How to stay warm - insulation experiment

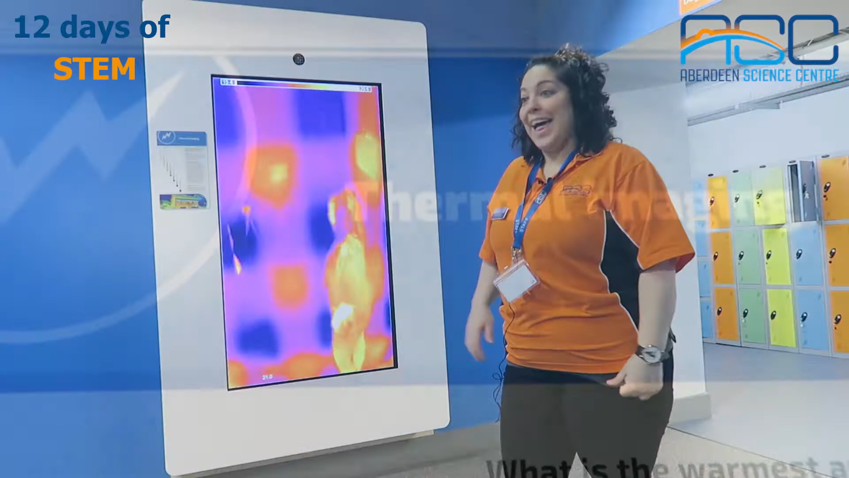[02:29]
This is our thermal imaging wall here at the Aberdeen Science Center.
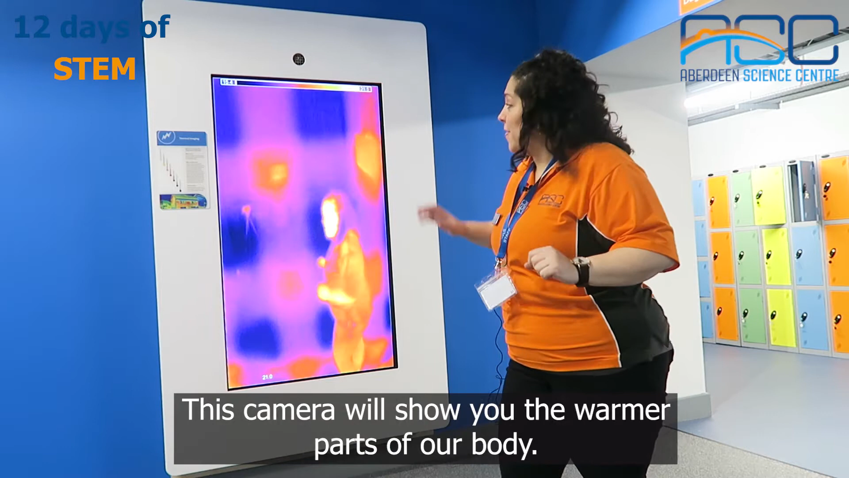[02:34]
This camera will show you the warmer parts of our body.
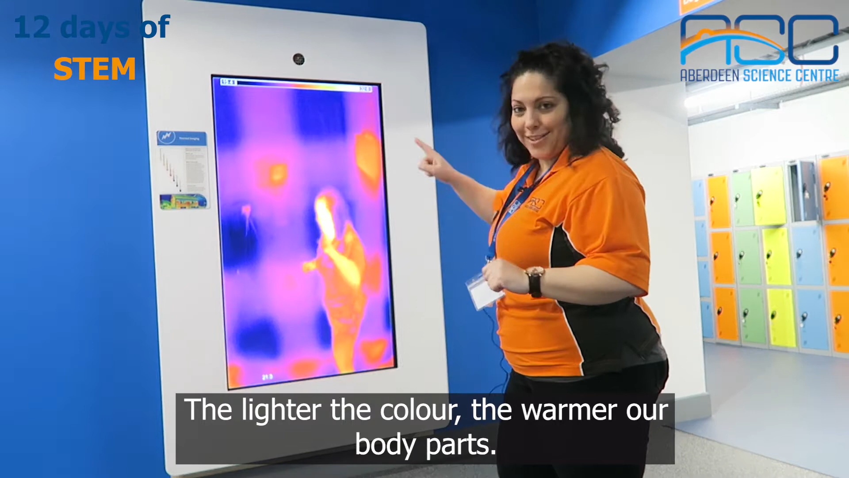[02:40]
The lighter the color, the warmer our body parts.
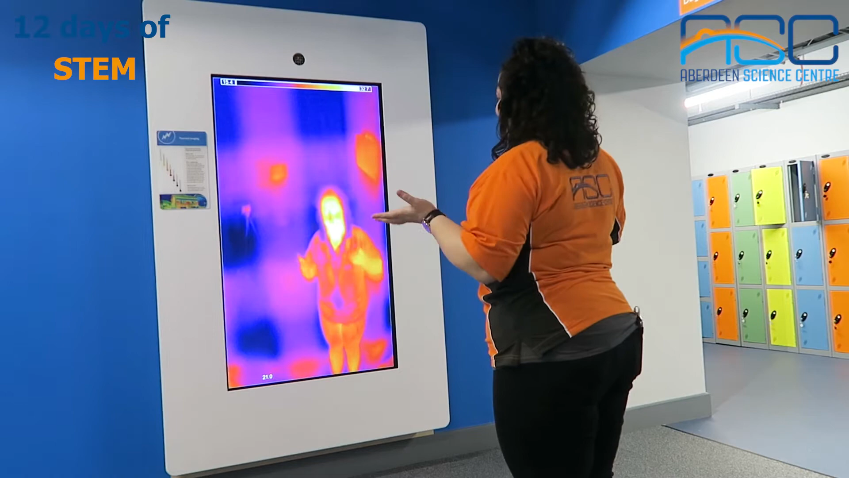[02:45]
Now, let's see what happens when I put on a winter coat.
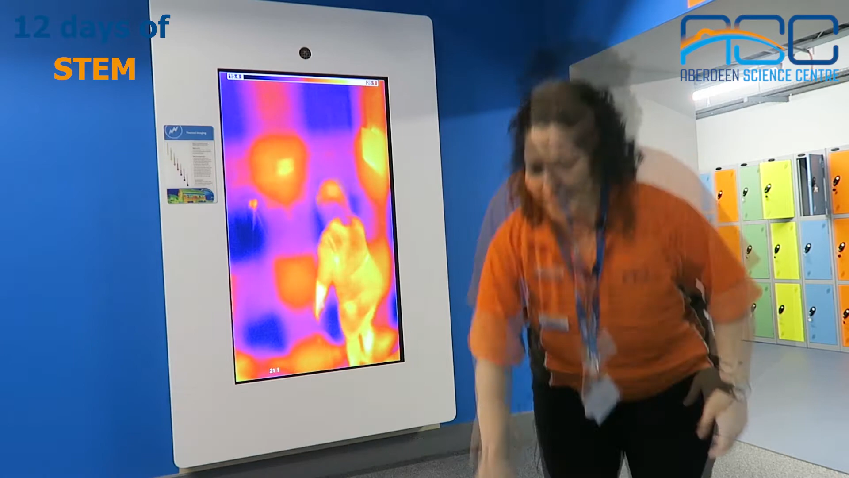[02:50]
The coat is a very good insulator as it does not let warm air out.
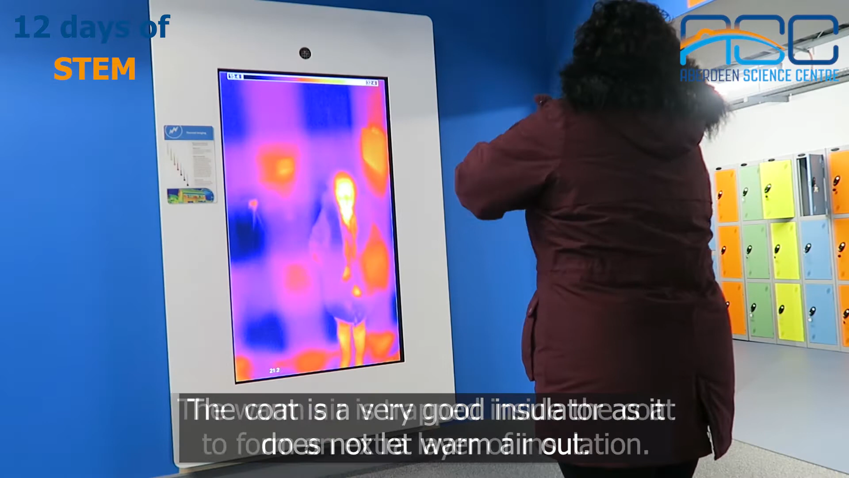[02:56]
The warm air is trapped inside the coat to form an extra layer of insulation.
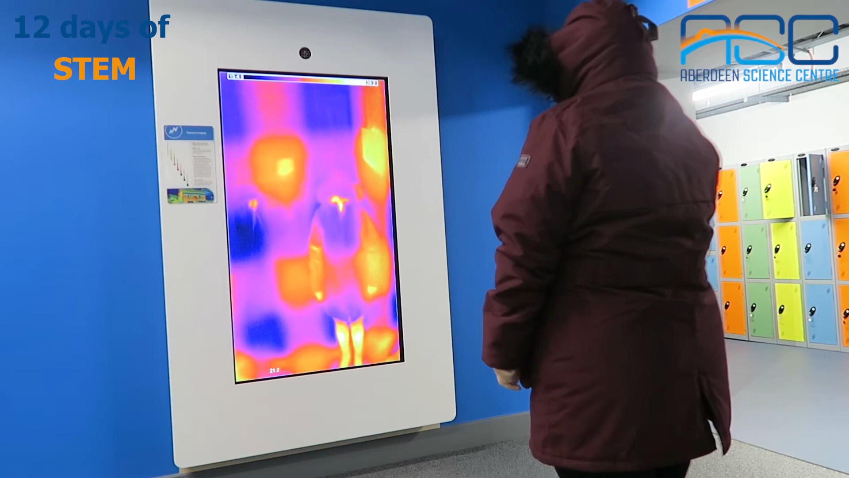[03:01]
And now we are going to try an emergency blanket.
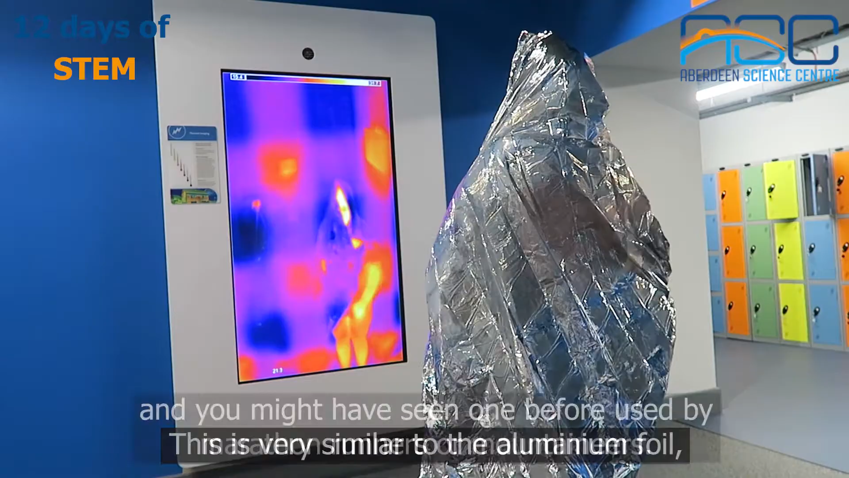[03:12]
And you might have seen one before used by marathon runners or mountaineers.
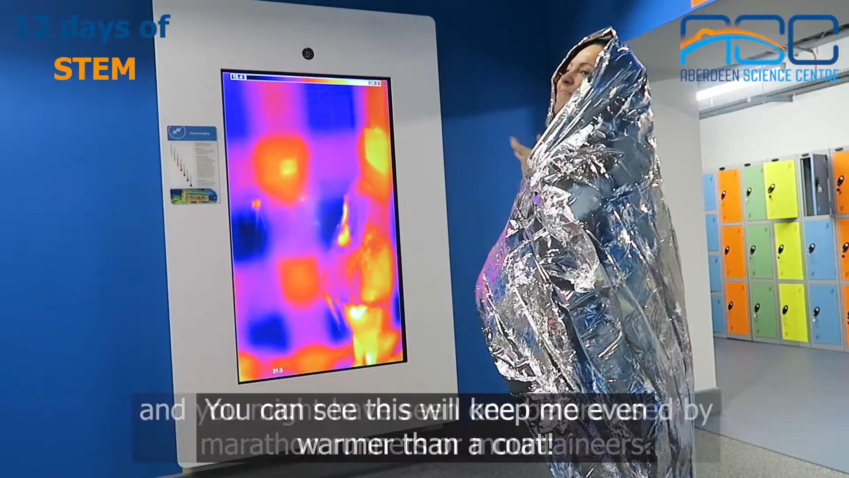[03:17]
You can see this will keep me even warmer than a coat. Thanks for watching!